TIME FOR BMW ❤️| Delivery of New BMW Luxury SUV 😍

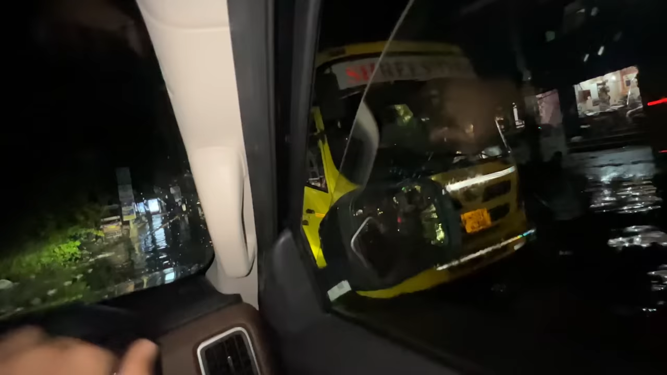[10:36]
भाई। कुछ ज्यादा ही बारिश हो गई है क्या, बसें बुसे भी बंद हो गई हैं, ऑटो भी बंद हो गए बेचारे।